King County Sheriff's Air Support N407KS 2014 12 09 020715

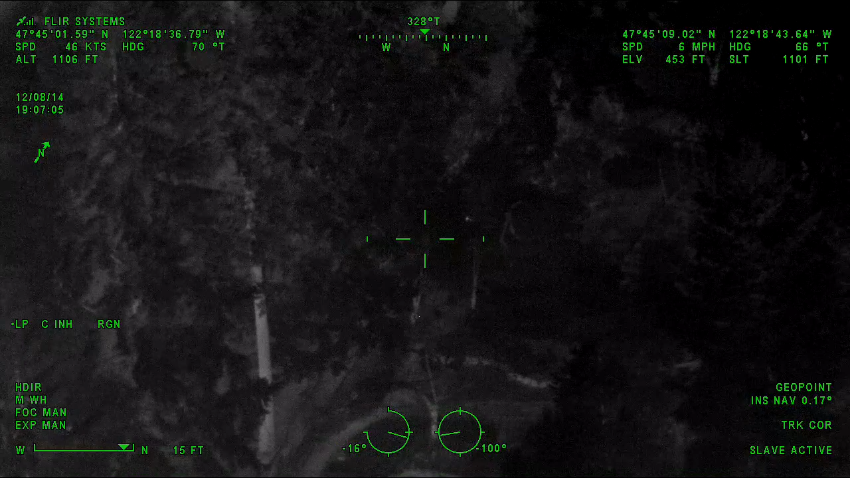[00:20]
I see police, search in the backyard.
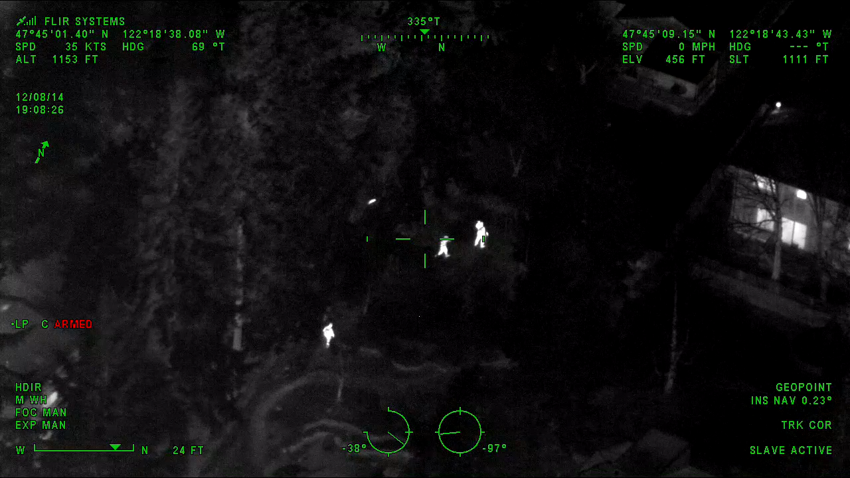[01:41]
Okay, I got the two officers that are farthest back, it's off to your left. Yeah, teams keep going left, it's the second officer straight ahead of you, and now it's looking pretty small, like it's going to be an animal.
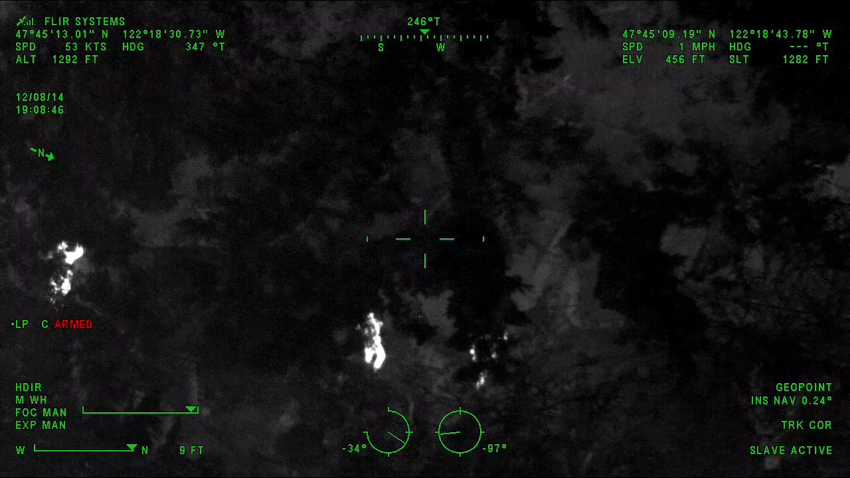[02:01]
Yeah, we're currently standing on a compost pile, if that would do it. No, this is definitely something alive, but it can be very small.
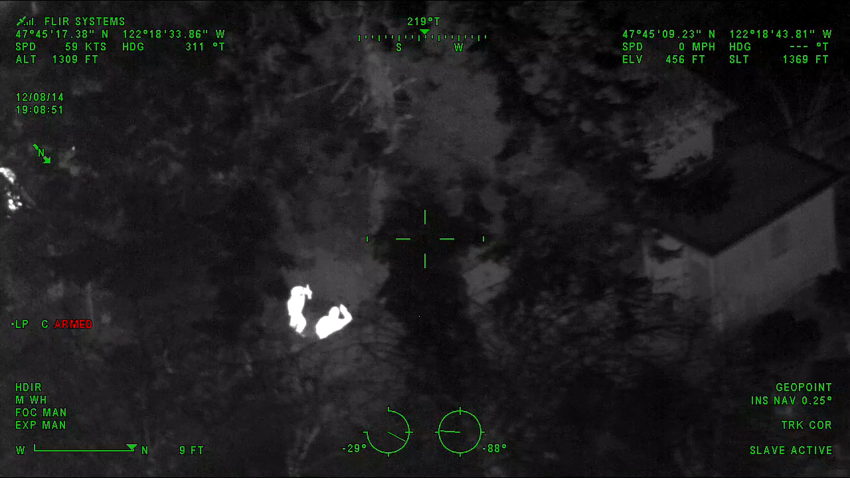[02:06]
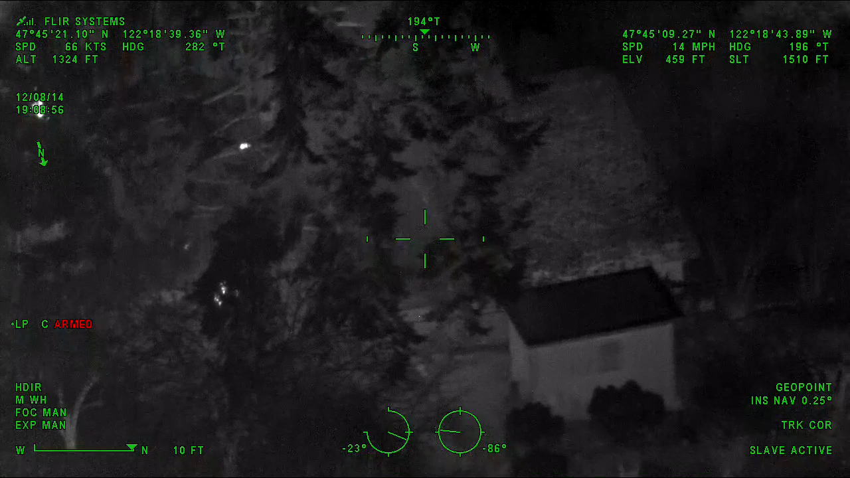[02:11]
It went up the tree, it's above you guys, you can disregard. Alright, sorry about that, I'll keep looking for a minute more.